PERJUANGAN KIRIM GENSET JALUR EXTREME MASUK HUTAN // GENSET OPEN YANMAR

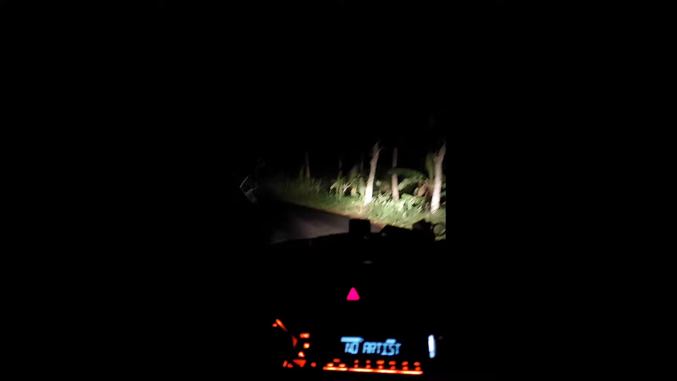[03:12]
Jalurnya ekstrim, lewat hutan, lewat alas, sepi, tidak ada sinyal, tikungan tajam.
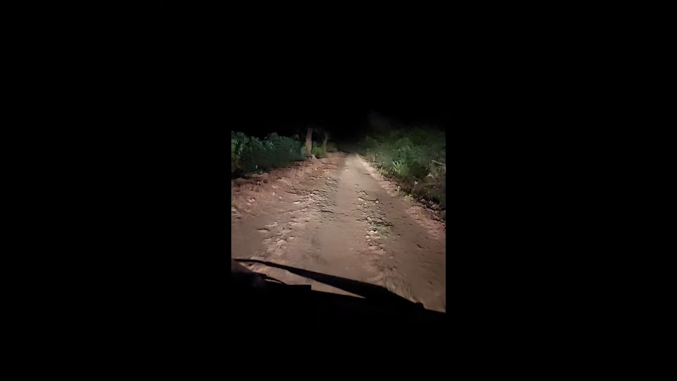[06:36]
Allah. Apa sih? Jalurnya ekstrim. Bio. Seperti ini dulur perjuangan kita. Jam setengah 12 malam, kita masih di tengah hutan, jalannya makadam.
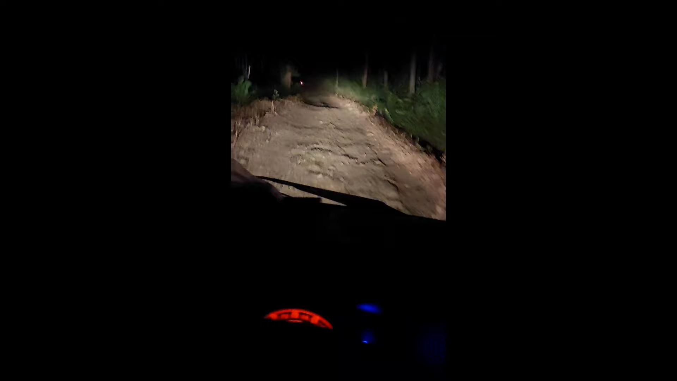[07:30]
Kanan kiri hutan, tidak ada tanda-tanda kehidupan.